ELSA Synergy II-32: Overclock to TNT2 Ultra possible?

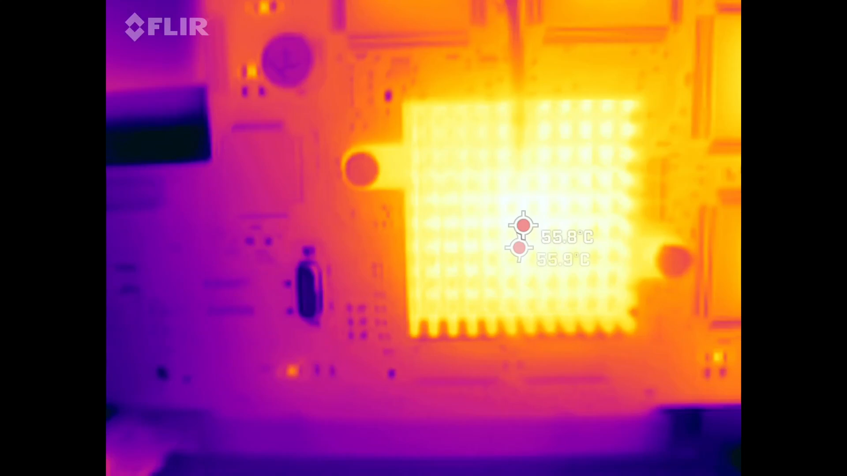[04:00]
The highest temperature I could measure was 62 degrees on the heatsink. The chip itself is probably a few degrees hotter. This card probably should have been equipped with a fan, but it looks like ELSA tried to reduce the cost. For my tests, I just placed a case fan next to the card to blow away excessive heat.